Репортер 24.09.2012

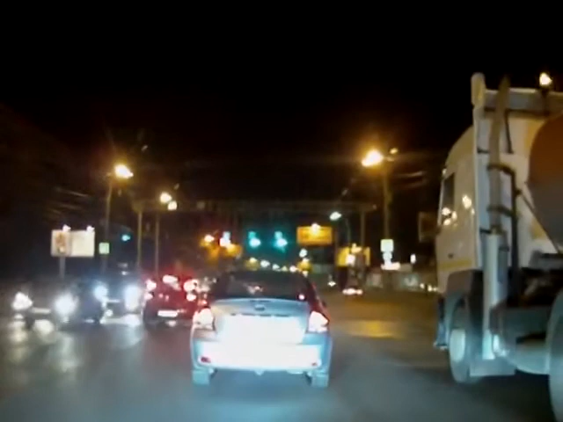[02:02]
Московское шоссе, машины едут в потоке. Идут высекая искры, навстречу вылетает неуправляемый «Мерседес». Чудом объезжает бензовоз, но по пути собирает почти десяток машин. Бьется в них, как шарик в пинг-понге. Все участники аварии в один голос говорят, они родились в рубашке.
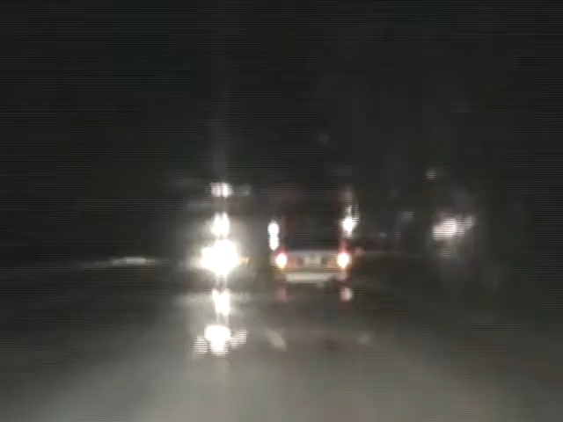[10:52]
Скорость у нас 160. 160, на большой скорости идем. Первый, не выдержав темпа, с дороги на поле вылетает Волга. Машина нарушителя глохнет.